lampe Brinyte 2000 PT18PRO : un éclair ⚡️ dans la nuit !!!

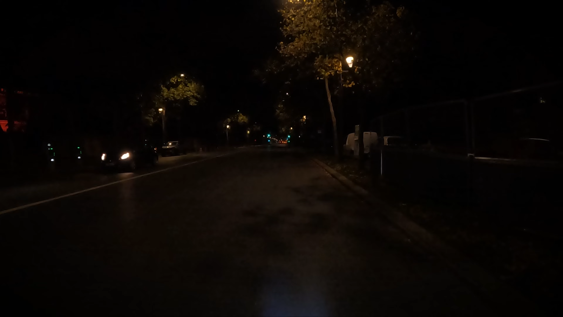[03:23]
Tu vois, sur la droite, là, le panneau, il est très éclairé. Ça veut dire qu'il faudrait que je baisse comme ça pour vraiment pas éblouir tout mon monde. Parce que sinon, regarde, hop, dès que je me mets là, tu vois le panneau. Tu vois tous les panneaux, là, à droite ?